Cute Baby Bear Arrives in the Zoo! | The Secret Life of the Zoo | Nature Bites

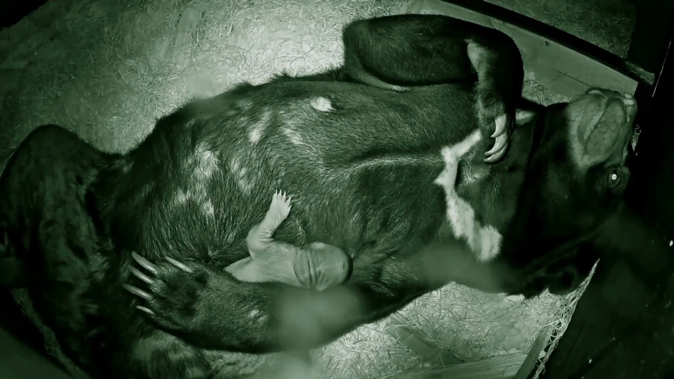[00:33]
It's always a relief when you see an animal suckling for the first time. The queen of fake pregnancies is a natural and her cub is thriving.
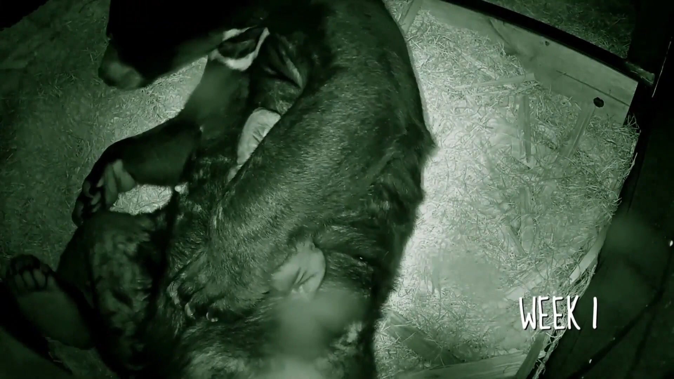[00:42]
It's growing really fast. We've got the whole thing on camera which is also quite a rare opportunity to see the fur develop. We can see the sun crescent marking on its chest really nicely now.